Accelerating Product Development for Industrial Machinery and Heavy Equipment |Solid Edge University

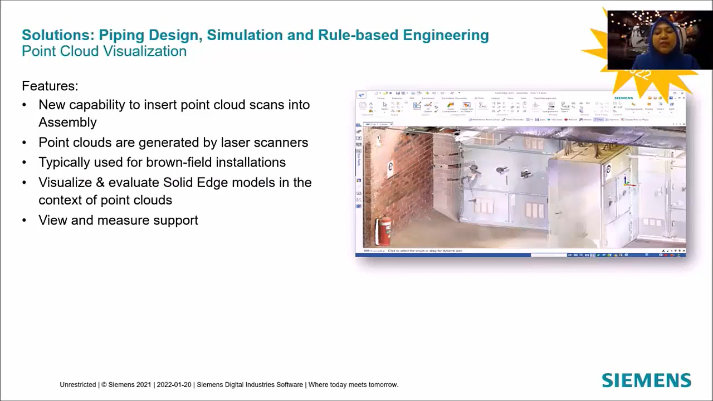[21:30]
So, now you will be able to visualize and validate Solid Edge model in the context of point cloud. So, let's see if this point cloud visualization works in Solid Edge. So, this is actually the drawing which consists of the machine and equipment that have been created in Solid Edge and need to be installed in film.
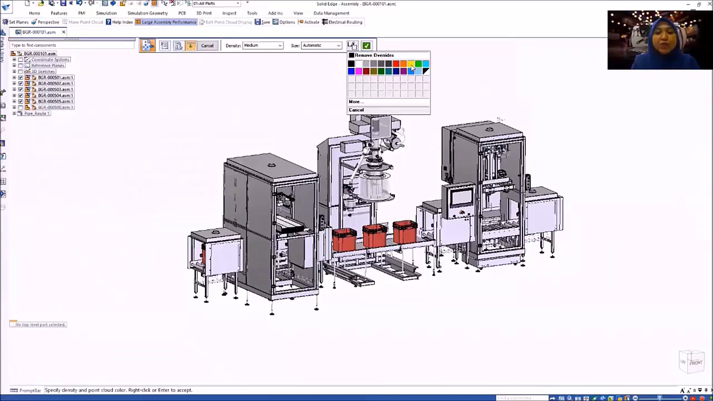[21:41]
So, we can import directly the point cloud with the full color visualization. We show here the large data point. By using synchronous technology, we have the ability to rotate and move around the point.
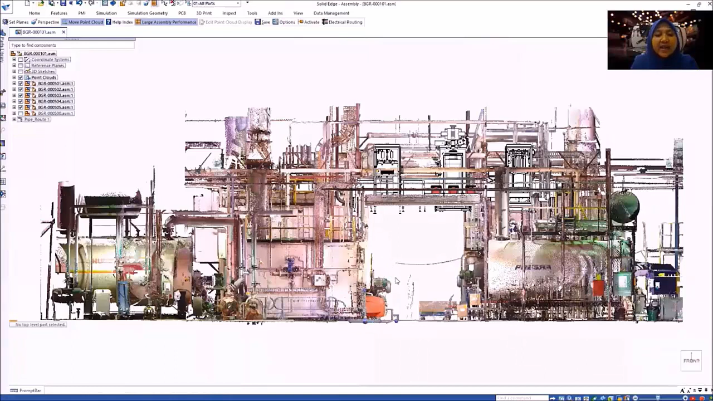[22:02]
You also can snap to point scan and relocate the point data based on the assembly. You can do a few manipulation and start to locate the machine.
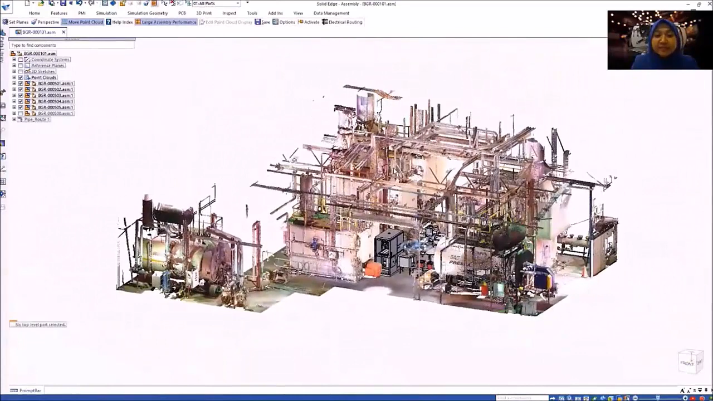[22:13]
You can adjust the distance of the machine accordingly.
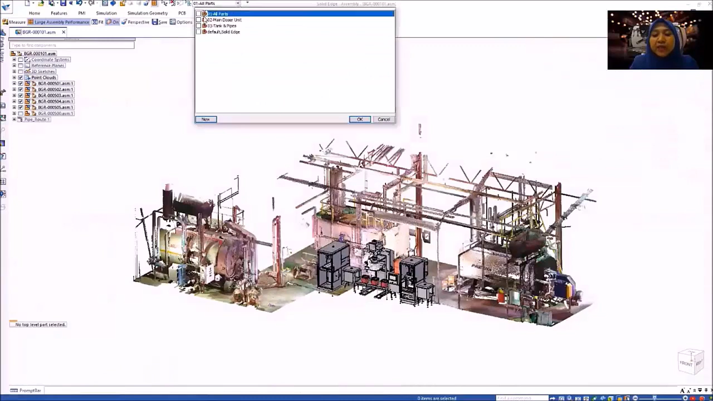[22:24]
If required, you also can do a clipping plane for the scan data if just need a portion of the point scan.
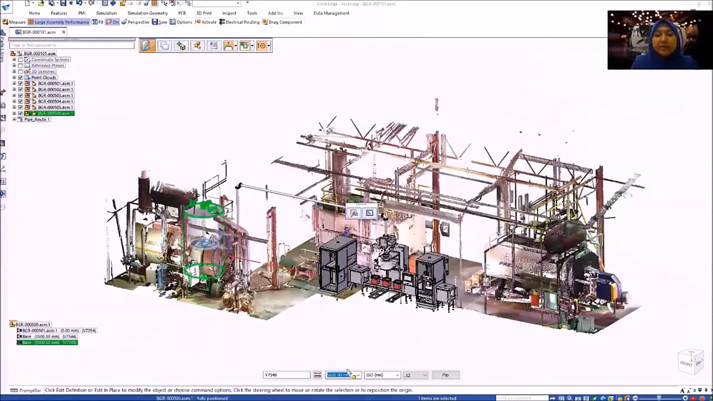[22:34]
You can change the configuration and reposition the tank and also assembly.
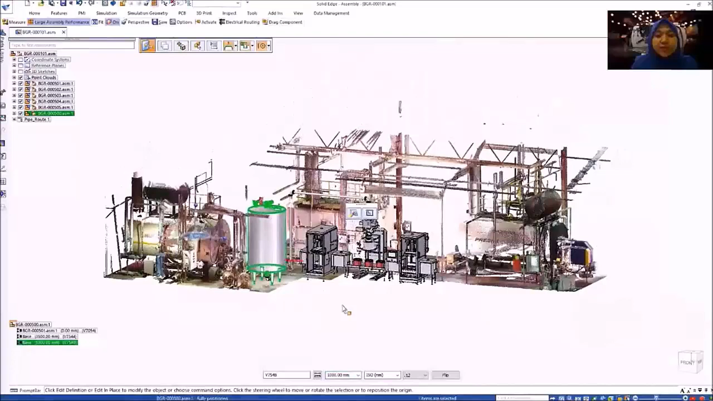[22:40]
The nice thing that we have, which is the ability to measure between the geometry. For example,
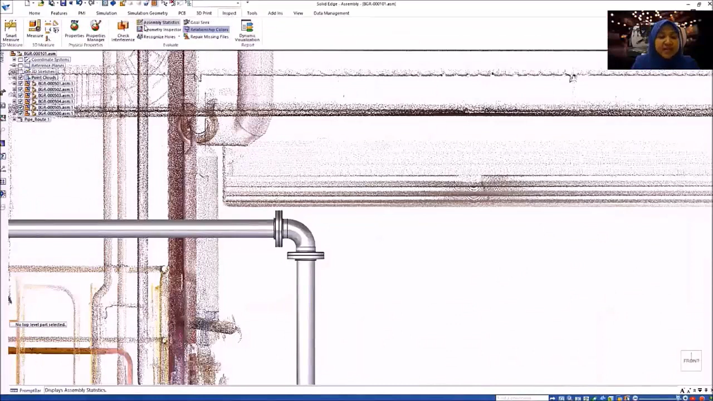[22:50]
here we can do the clearance check between the area of the point scan and also the pipes. This is actually the great thing about point cloud visualization.
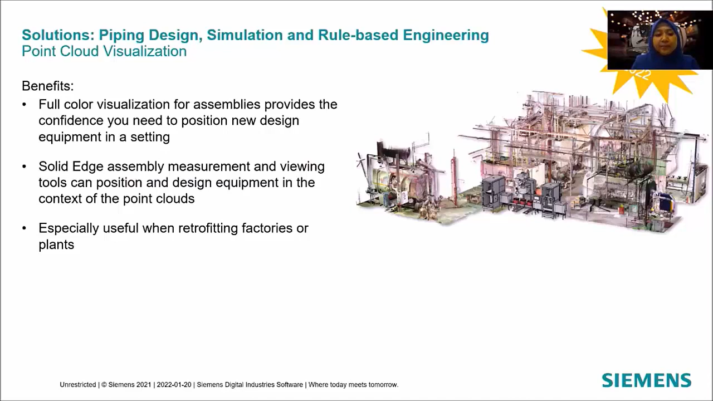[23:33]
Solid Edge assembly measurement and viewing tool can be used on top of the point cloud data. This is very useful actually when you want to retrofitting factory or the plant. The next new feature in simulation is Simcenter Flowmaster for Solid Edge.